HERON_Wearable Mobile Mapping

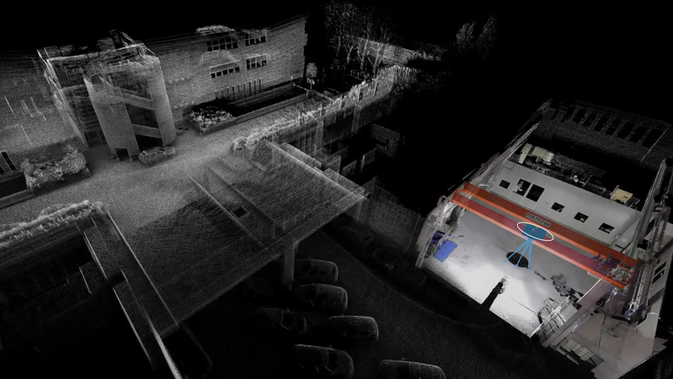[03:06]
When you need more dense information you can automatically register static scans on your Heron point cloud.